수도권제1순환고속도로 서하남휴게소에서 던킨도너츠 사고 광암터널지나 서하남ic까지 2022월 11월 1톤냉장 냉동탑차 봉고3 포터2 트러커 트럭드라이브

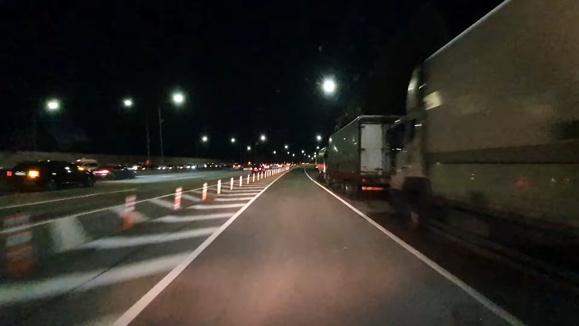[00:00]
서한암 육회소에서 나가면서 영상을 한번 담아볼게요 여기서 이제 판매쪽으로 지금 가고 있거든요
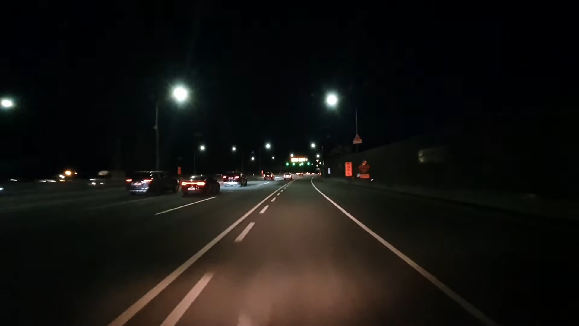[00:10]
아 그 만원짜리 포장돼 있는걸 하나 샀어요 추천해주셔서 만원짜리 하나 덩킨누넛줄 한박스 샀습니다 성남에서 새로 오픈하려고 준비중인 사장님 만나러 가는 길이거든요 그래서 덩킨누넛줄 한박스 샀습니다 이 앞에 터널이 광암 터널이에요 광암 터널 여기 딱 써있죠 광암 터널 길이가 450미터인가 안되네요
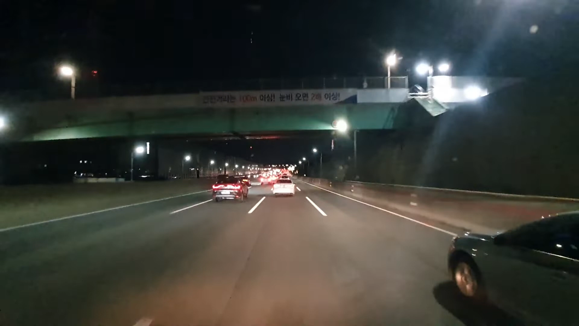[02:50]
그래서 그런가 확실히 시원시원하게 달리네 달리고 있어요 여기가 이제 앞에 서하나 말씨구요 저 앞에 롯데타워가 멋지게 보이죠 오른쪽 한시방향에 있죠 이제 서하나 아이씨가 시작되는 지점입니다 약 500m 앞 시속 100km 이동시 과속간속구간입니다